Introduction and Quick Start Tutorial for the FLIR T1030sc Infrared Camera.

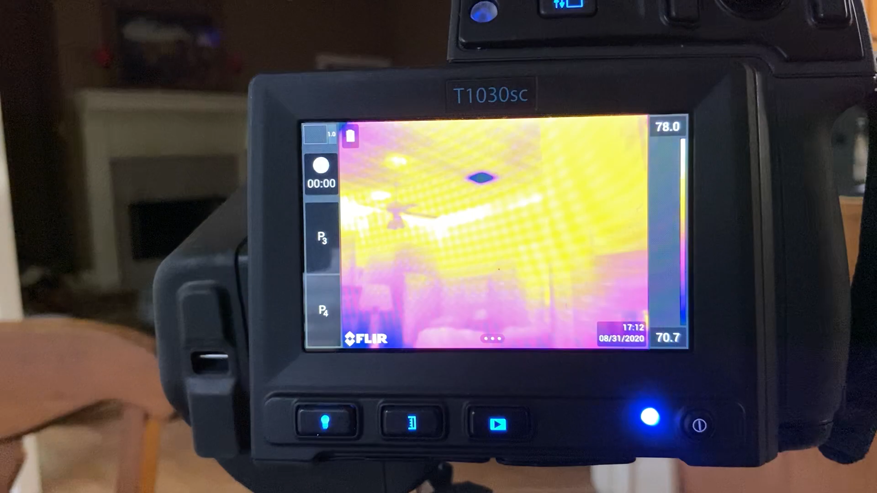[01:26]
can you see that well enough let's see that's better okay so um let's see where to start you want to take a picture that's the first thing you want to do so to do that you need an sd card sd card goes right there uh this is a usb port so you can connect to the computer I don't know how to use that this one was useful this is an hdmi port so you can plug into it to monitor if you want to take pictures of yourself or something like
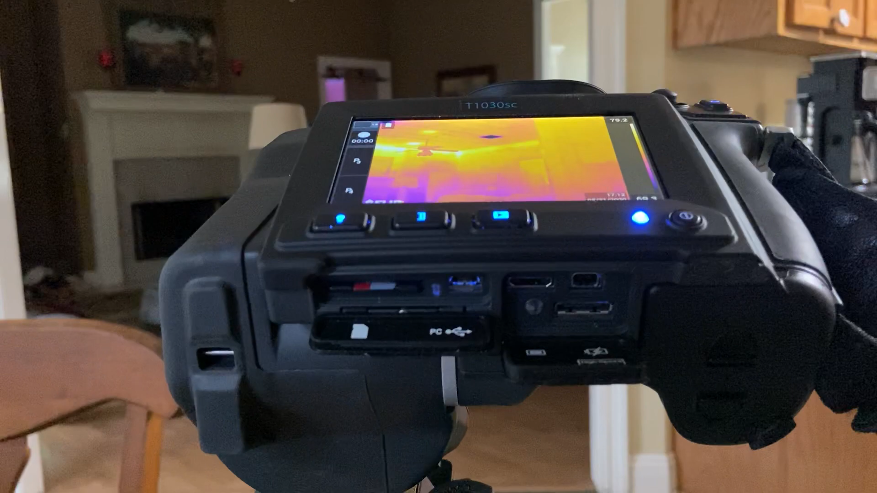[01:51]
that you can't see the screen you can plug it into monitor that worked out really well this is a power a power port right there so you can you don't have to and there's a battery right there okay I'll leave this like that okay
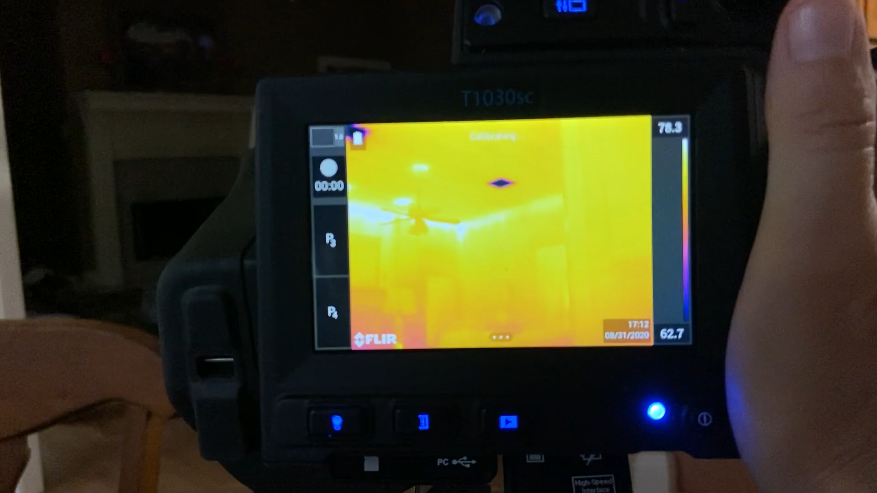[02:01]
so I want to take a picture uh the first thing I'm going to do one way to do it is to turn go to the menu right down here there's three dots you can push that and then you can go to camera and you can go to the record mode
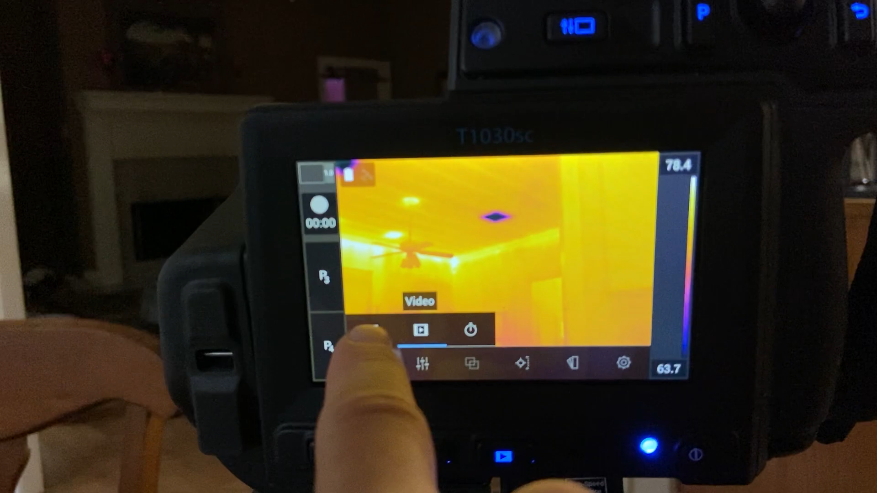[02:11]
so that would be a single shot right there now I click over there I can just uh focus it it looks like it's pretty much in focus there is an auto focus I usually use manual focus and take a picture and there you go picture taken and it shows the I took a I took the visible and the infrared picture
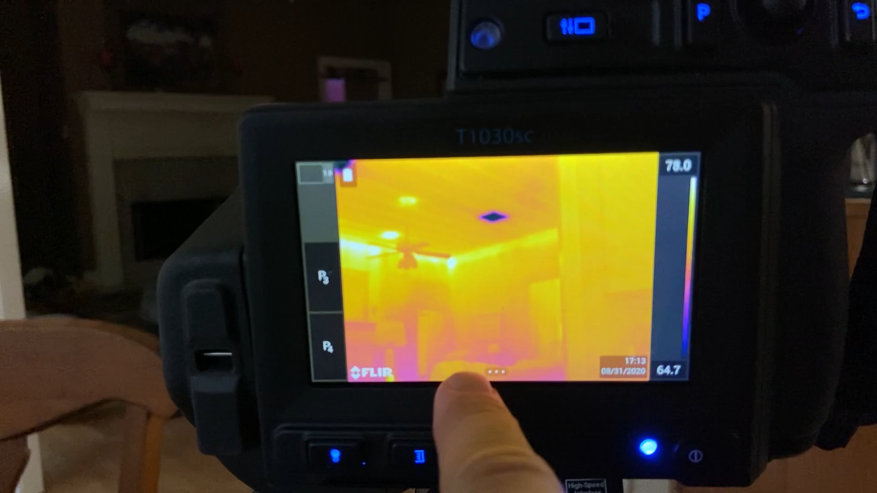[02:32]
it took both of those together uh if you want to look at them you can go here to the play button and that shows you your your pictures okay but uh and
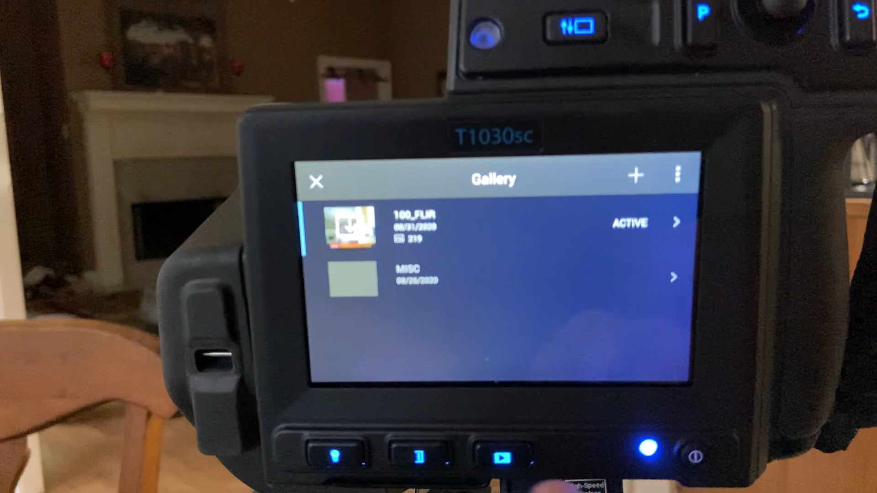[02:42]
then you can click that again go back now what if I want to take a movie I'll click the double dots I go
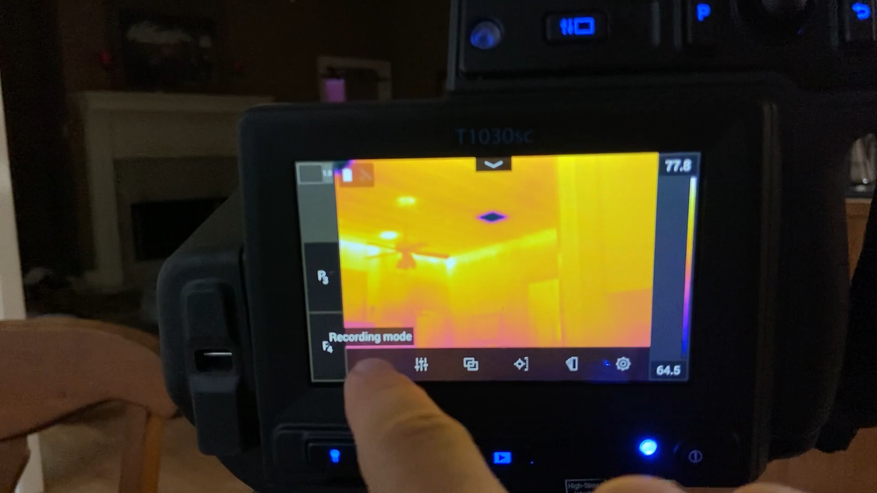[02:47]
to the recording mode and change it to video and now I do this now the first thing is that uh you will notice the I'm not recording right now you will notice that um this isn't in focus there you go uh you will notice that it's not a movie format it's a FLIR format uh you can change that in the settings so let's just go
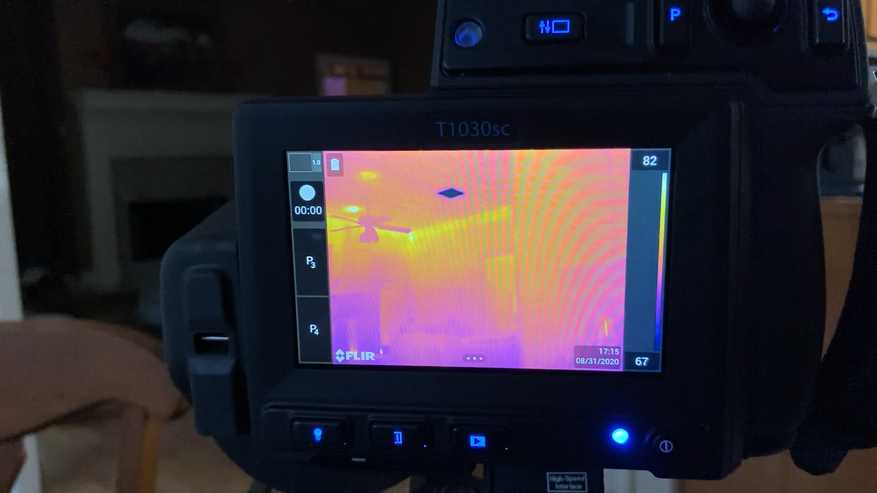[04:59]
let's just go through the other menu items here uh so this right here uh this
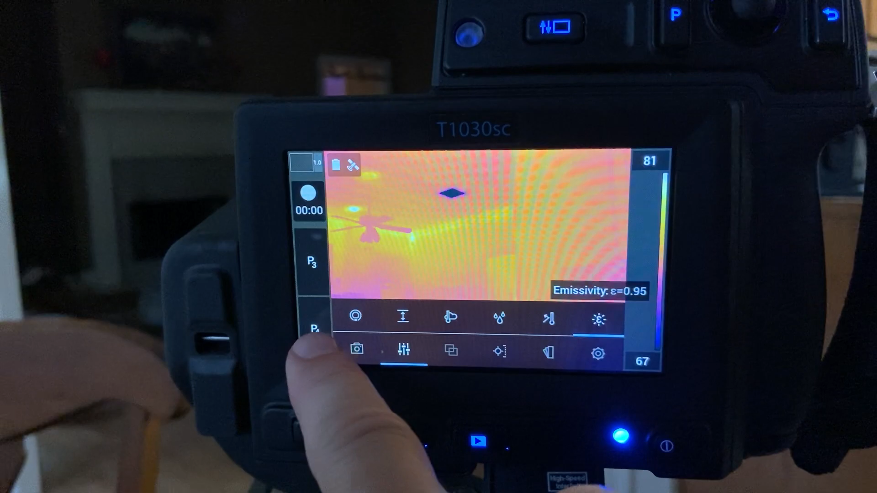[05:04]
whole panel is to adjust the measurement properties so if I want to get a temperature measurement then we need to know things like how far away is the object what's the humidity what's the emissivity uh all those things can be adjusted right there if you're just taking pictures it doesn't matter
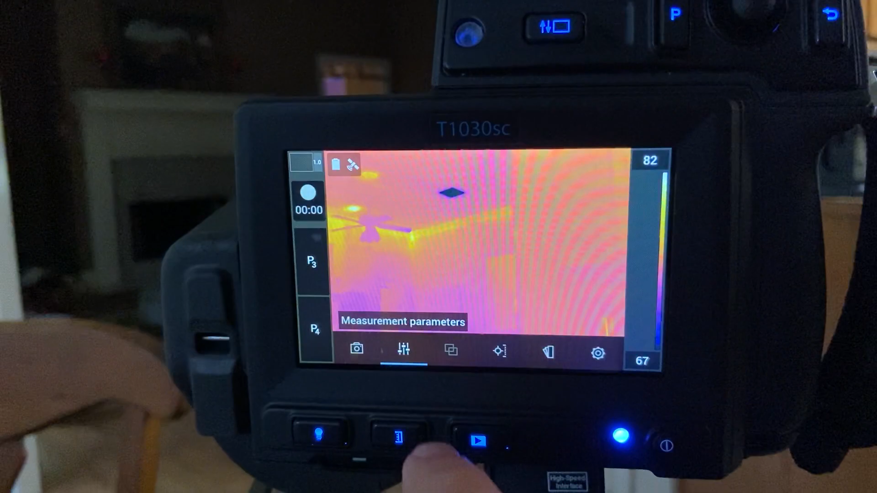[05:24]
you can always I think you can adjust that stuff later uh this does oh that's for picture in picture so if I go over here to this single shot and then go right here then I
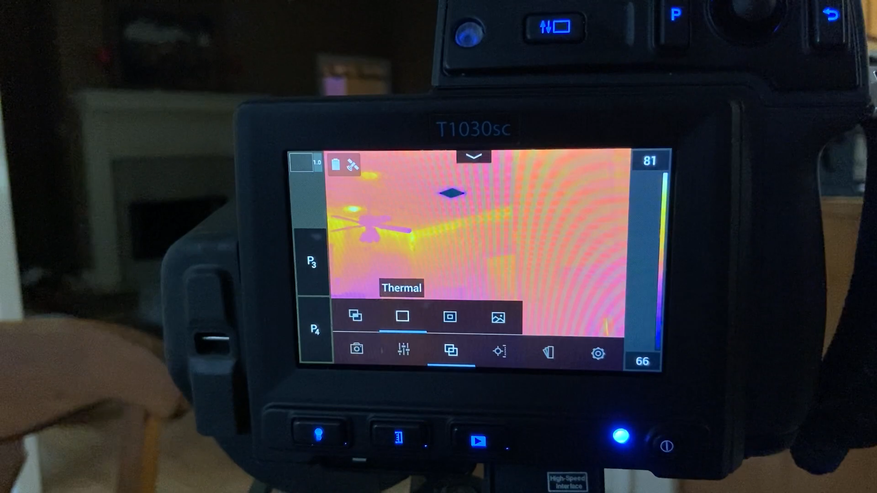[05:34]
can change this to different modes I could do just the digital camera boring who would ever want to do
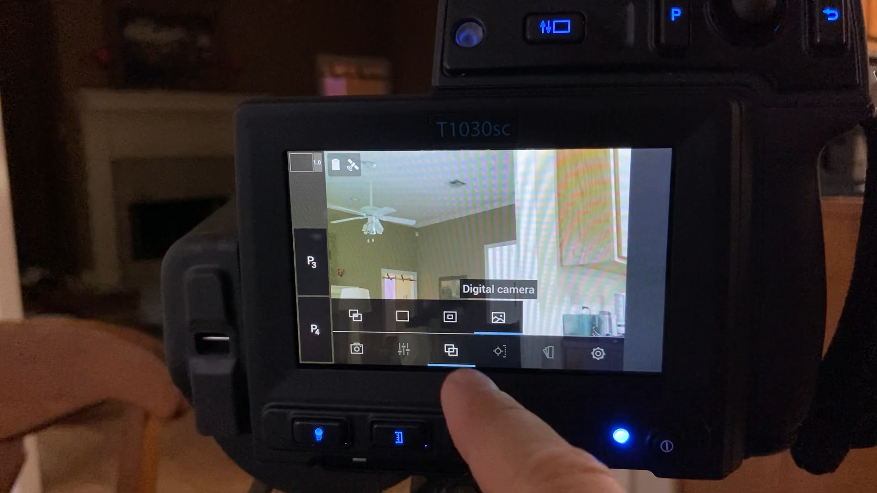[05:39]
that and then this one's kind of cool this is the picture in picture so it has the uh the
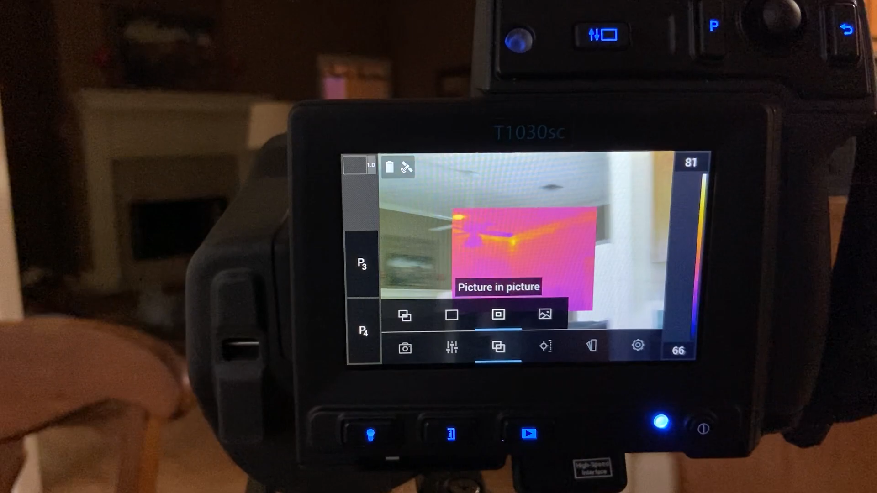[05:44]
infrared video you can see it's much lower resolution than the digital camera and you know the digital
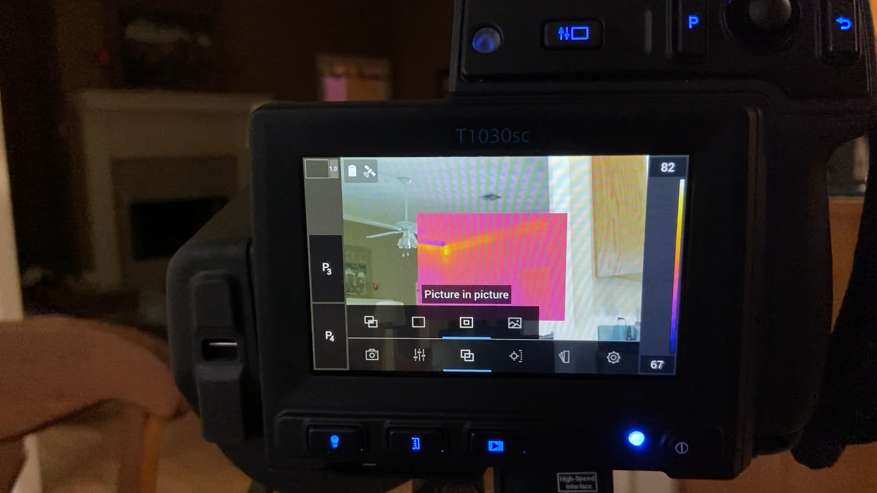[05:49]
camera it's not your phone your phone's gonna be much better this is just plain thermal highly recommend that's what you should be in this is a mixture of the digital and the thermal so what it does is it uses the digital camera to get an outline of stuff and you can adjust these parameters but you see the little outline the resolution is so high you never need that so stay right there this is a temperature measurement so
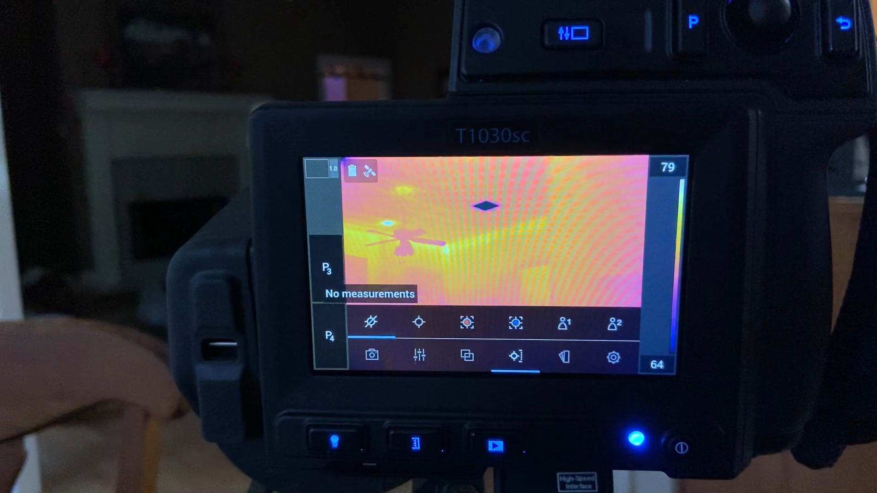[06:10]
I can turn on a spot right there and then I can actually move that around and measure the
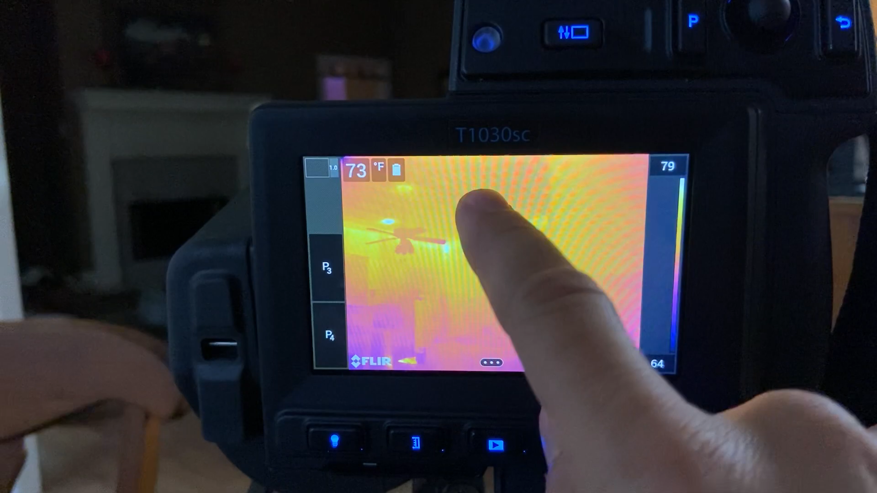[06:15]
On screen: spot 73°F
temperature of my air conditioning vent okay right there isn't that cool I can digitally zoom in
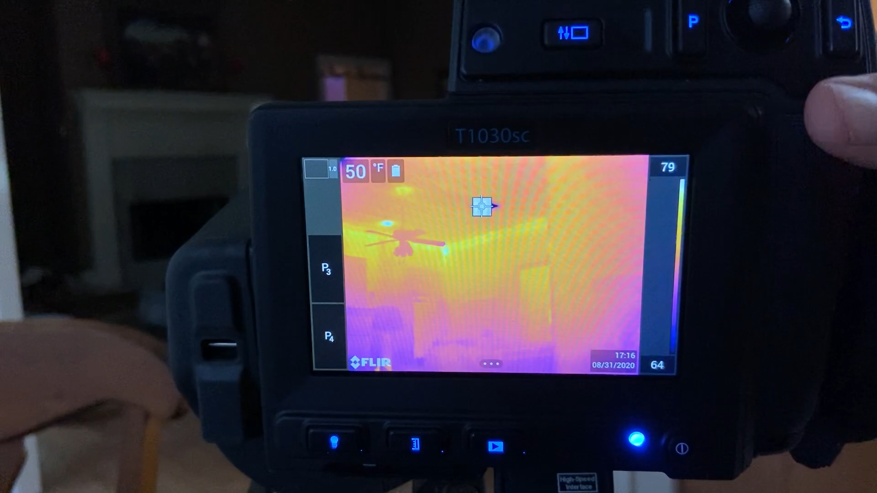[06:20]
On screen: spot 50°F
if I want to get a little bit better reading oops I missed okay so that's this spot turn it on turn it off turn it on again okay now we can move it over there and you get the temperature oh that looks good I like
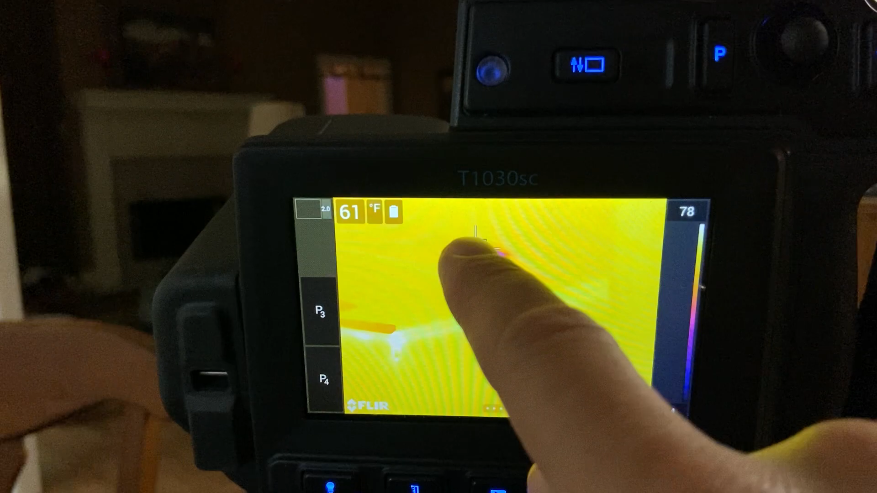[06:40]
On screen: spot 61°F
that air conditioner working um okay let's zoom back out and then you can do other types of uh spot measurements um